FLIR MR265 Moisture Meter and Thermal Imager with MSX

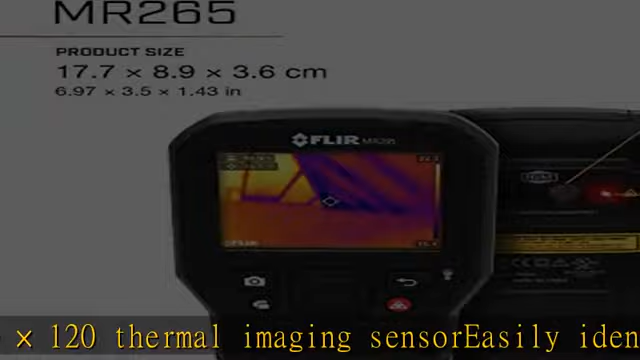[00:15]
with the integrated non-invasive pinless sensor target the exact source of problems with the integrated
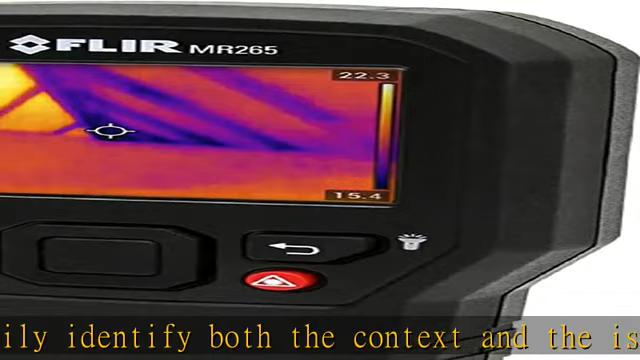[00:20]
laser pointer create a single file documenting comprehensive thermal and visual imagery with
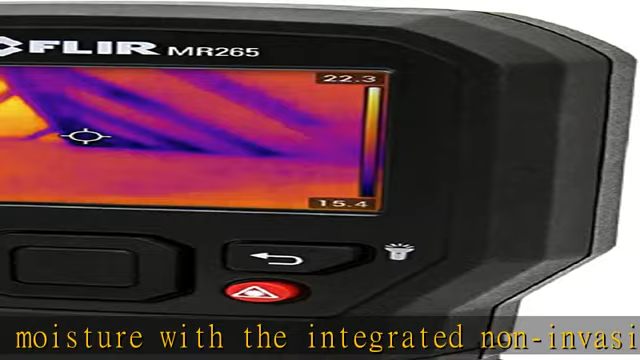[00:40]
identify both the context and the issue with MSX,
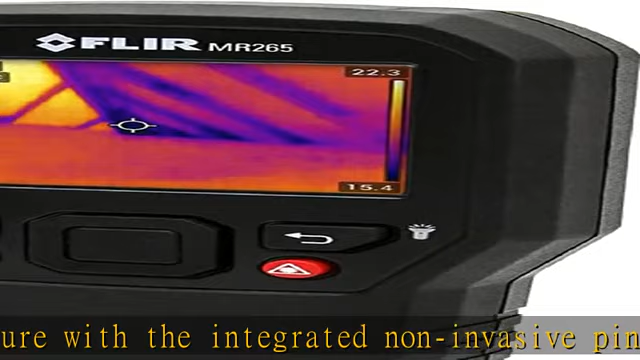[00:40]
which embosses visual details on full thermal
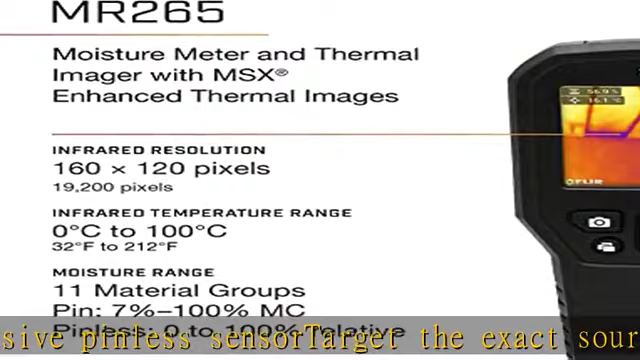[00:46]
images quickly scan for moisture with the integrated non-invasive pinless sensor target the exact
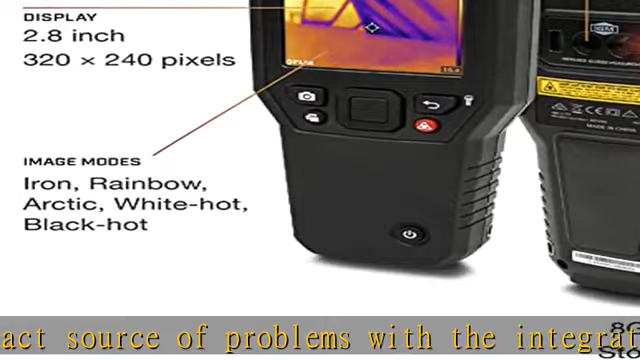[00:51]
source of problems with the integrated laser pointer create a single file documenting comprehensive
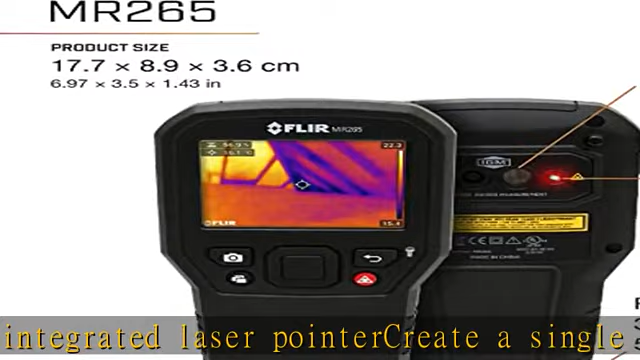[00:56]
thermal and visual imagery with moisture reading and laser location.
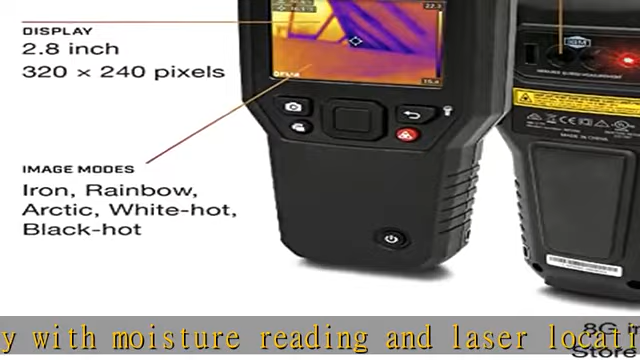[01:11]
imaging sensor easily identify both the context and the issue with MSX,
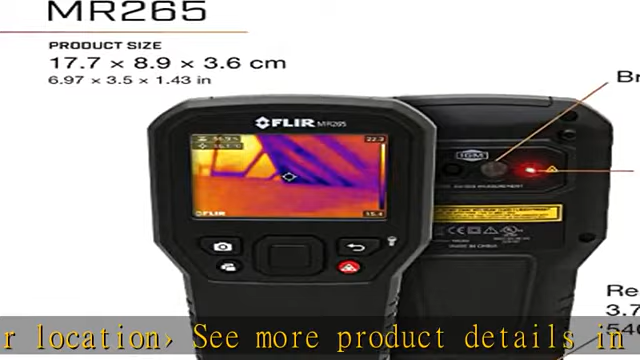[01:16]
which embosses visual details on full thermal images quickly scan
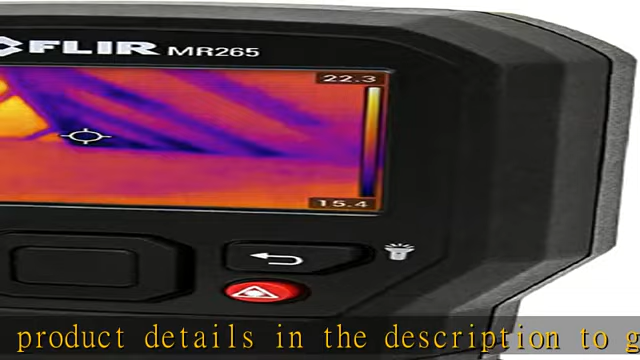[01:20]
for moisture with the integrated non-invasive pinless sensor target the exact the exact